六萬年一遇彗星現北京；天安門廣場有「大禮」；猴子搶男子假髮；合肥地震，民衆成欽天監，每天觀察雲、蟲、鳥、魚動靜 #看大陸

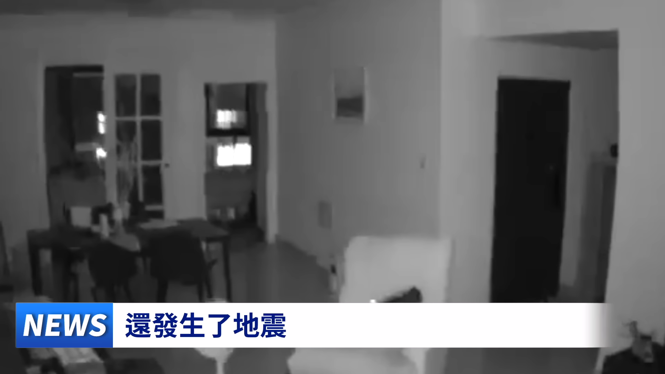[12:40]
2024年9月27号晚间湖北省武汉罕见发生地震虽然震级只有1.6级但震感明显当地民众十分恐慌